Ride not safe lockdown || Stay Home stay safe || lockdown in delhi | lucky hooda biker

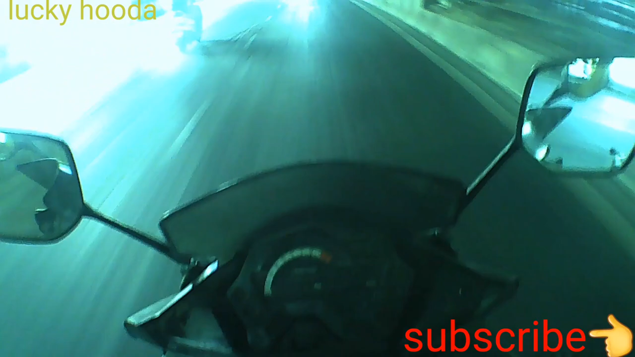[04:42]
अब देखेंगे हम कितनी बगाते यह खाली रोड आ गया बिल्कुल सहीतर है यह मेट्रो है अब देखते यह देखो यह आगया यह 97 95 96